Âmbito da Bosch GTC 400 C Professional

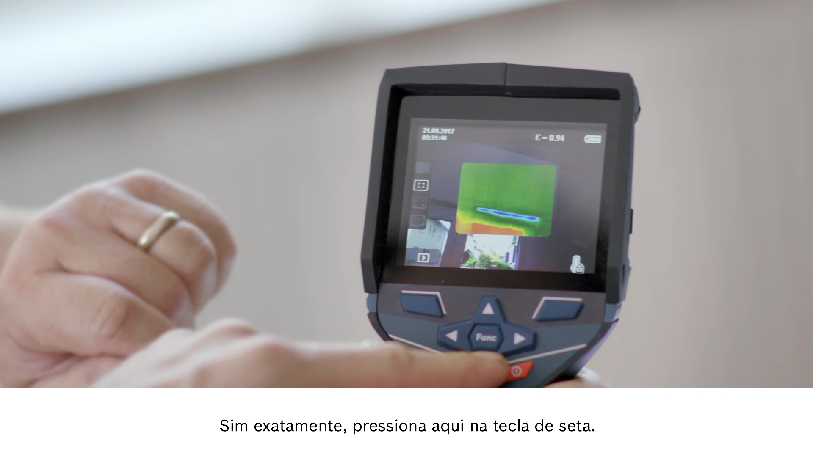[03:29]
Press the arrow button here and you'll see the real image. That way it'll be easier for you to show your customer where exactly you measured. The next step is to save what we've done. In other countries, they have the exact opposite of this thermal bridge issue with air conditioning systems.
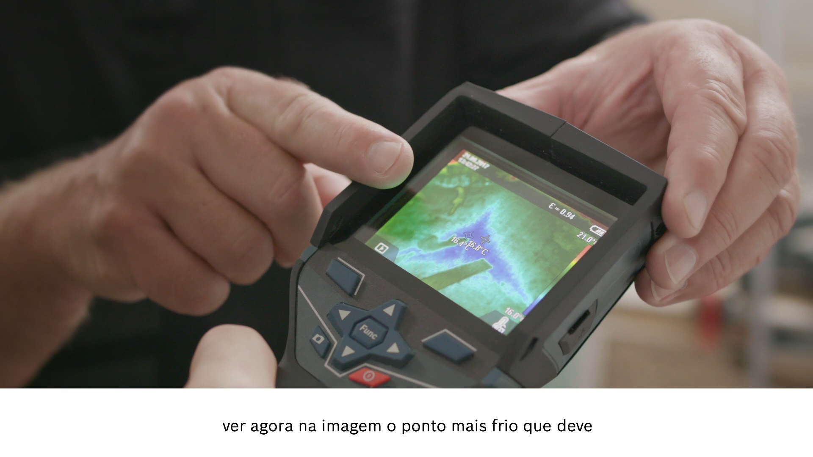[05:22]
It's very clearly a different color in the temperature display, too.
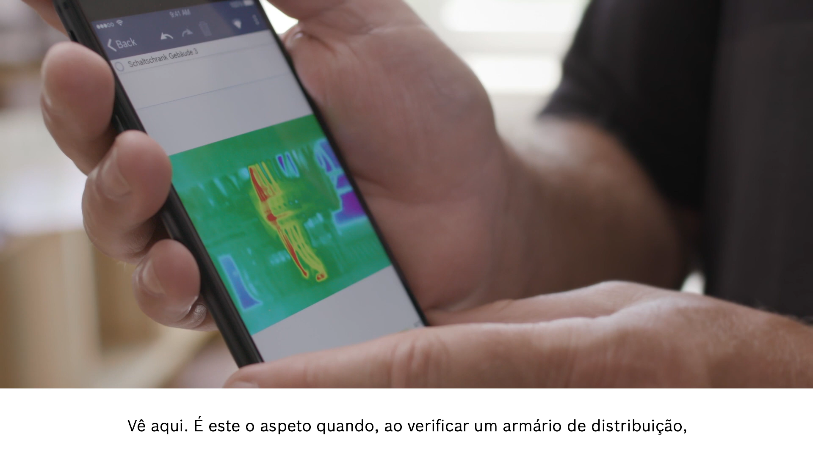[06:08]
This is what it looks like when you inspect a control cabinet and discover some overloading, which can, of course, then go on to be fixed.